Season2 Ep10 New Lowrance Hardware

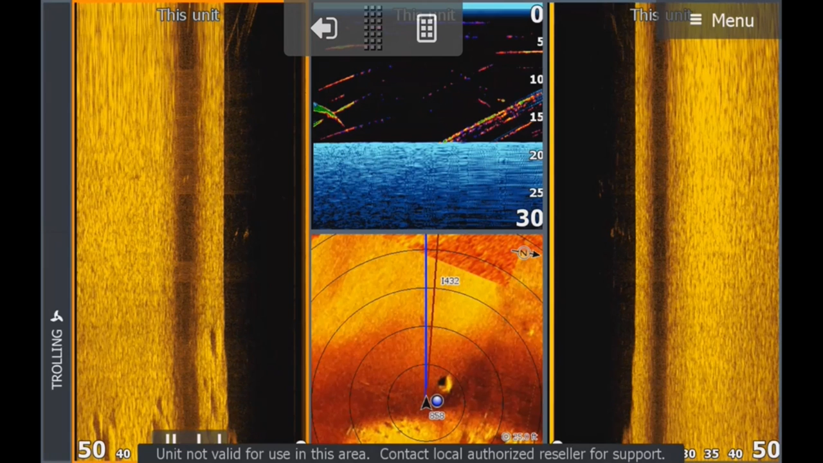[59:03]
Johan from Copenhagen, I think was, no, who was, no, sorry, it was John Minnie. It was John Minnie. I thought it was Johan that was with me. But we were barely moving. And yeah, there we go. It just pops. It really is fantastic. But Mike Callahan, here's the important part. The birds on Mega Imaging dies at 40, 45 feet. It goes black. There's nothing there.
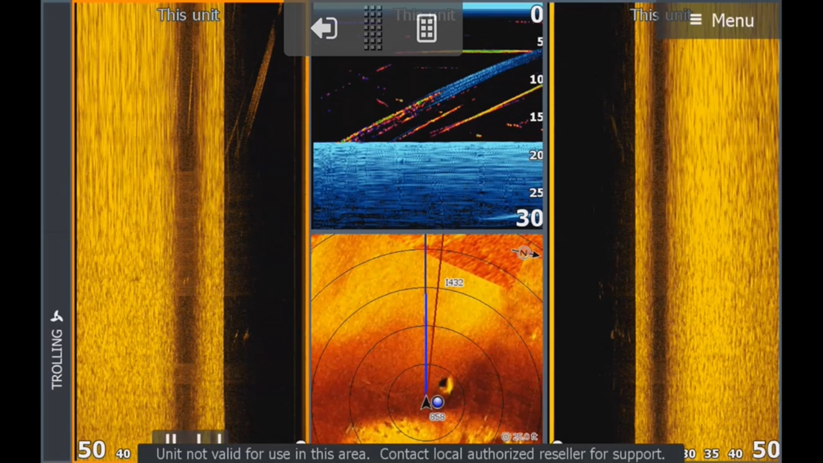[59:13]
You can't see anything. These things are running at 100 feet, even 120 feet, 800 kilohertz is still working. So it really, really is awesome. Have you got fork images? Mike, no, not offhand, if I'm correct with what you're saying. Kyle Lewis says, is there any chance of 360 imaging for Lowrance? Kyle, to be honest, 360 is a casting tool.
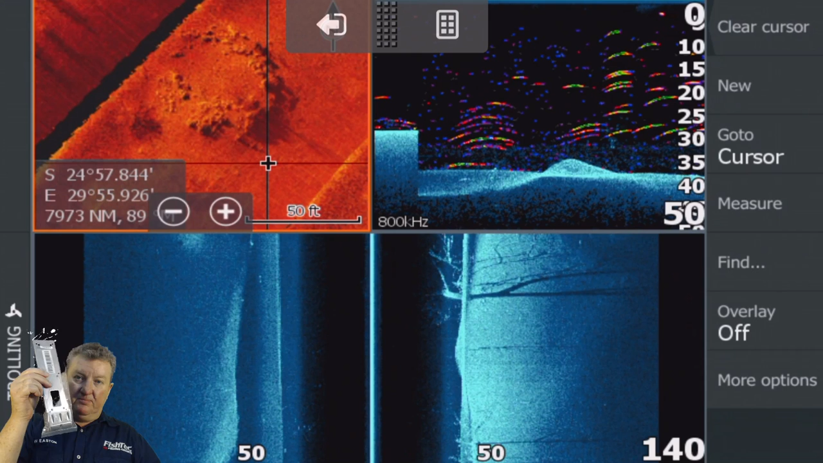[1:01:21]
They're back to the stainless steel, which is fantastic. And you can put it onto your old LSS2 bracket.
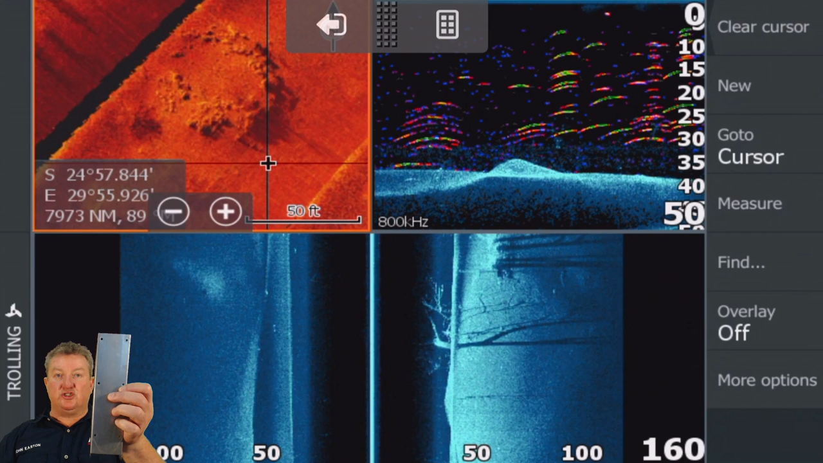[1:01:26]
So you don't need to remove the whole thing. Just take the little screws out of your LSS2. If you still got an old LSS2, just remove it. Or if you've got, although you still want to use the 3D, don't take that 3D off just yet, because there's certainly a place for it.
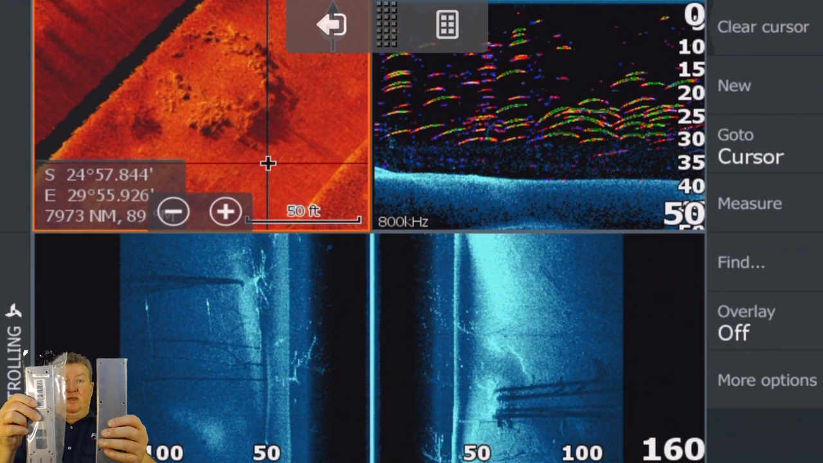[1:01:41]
But yeah, there we go. It's exactly the same bracket.
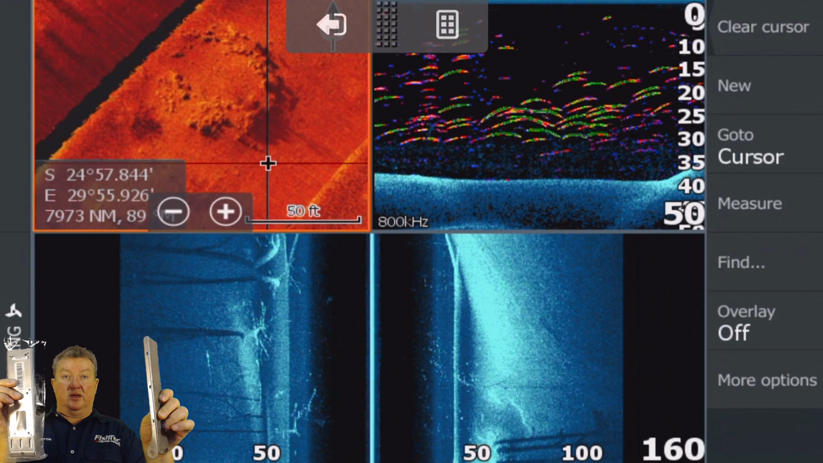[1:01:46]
So the active imaging screws straight onto the
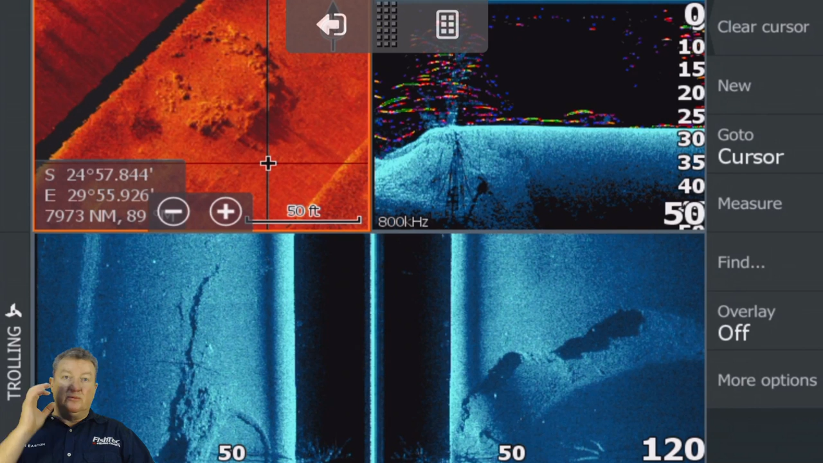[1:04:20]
We found a couple of issues while we were on the water, but it's going to be a software update here and a software update there, and they'll tweak it and they'll sort those little issues out. So far tonight with the TI2, I don't know if you guys noticed, but there were no issues. It ran perfectly. Let me just have a look. Roke says, yes, steel is only right bracket. 100% Roke. Geez, that plastic bracket was a shocker. Mike Callan says, I have the total scan.
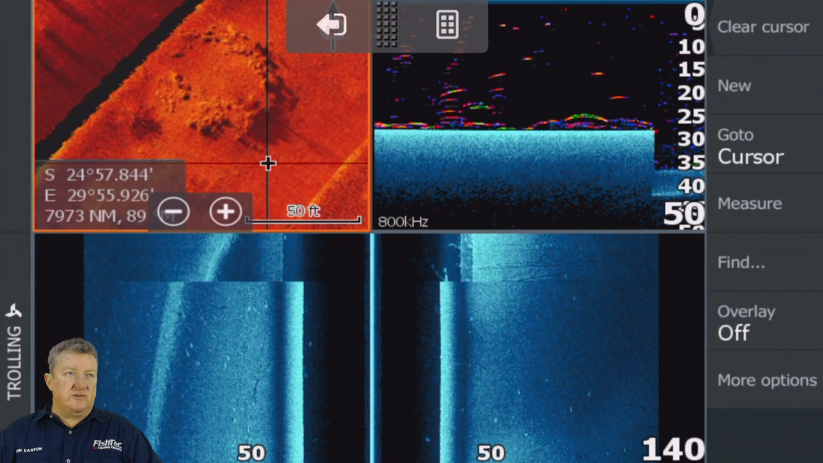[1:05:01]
Now I can't imagine how much better Active is. It's fantastic. It really and truly is. John Crystal says, speaking of interference, why are so many Lowrance units getting interference when the XI5 is running? John, it's a very good question there. I also get it with my Hummingbird on the Minn Kota.
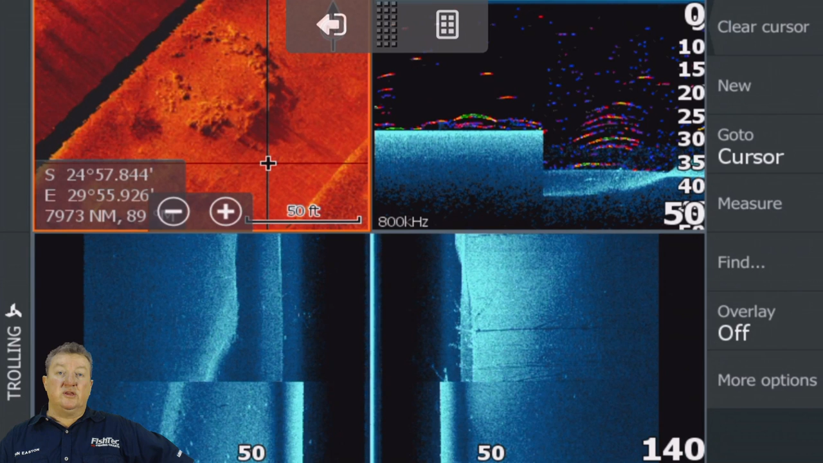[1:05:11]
Had exactly the same issues before, and then you have to put a choke in and you have to earth it and all those type of things.
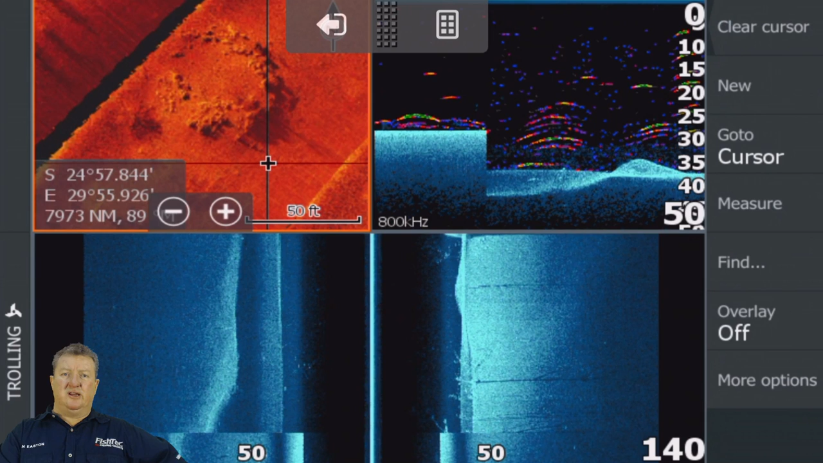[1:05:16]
It's exactly the same thing.
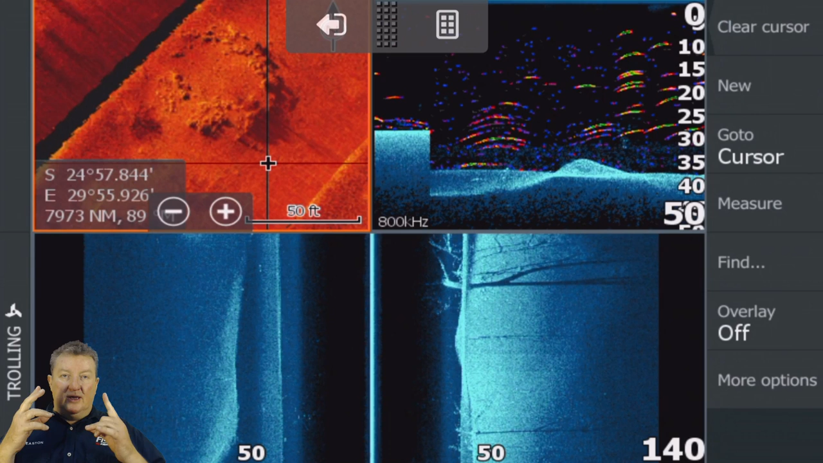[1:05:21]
Here's the part that I don't understand. Why does MotorGuide not put a little earth inside the cable up the
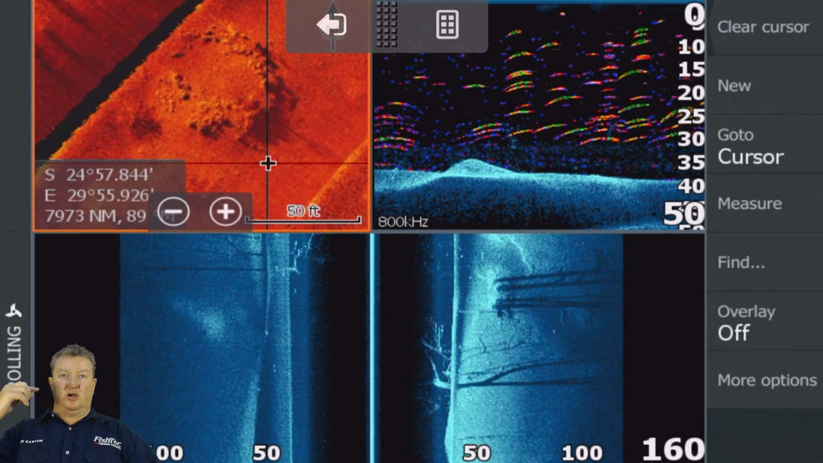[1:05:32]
shaft and put it as a little lug on the outside saying, this is your earth. Put this onto the negative pole of your motor or a common negative to your batteries or whatever.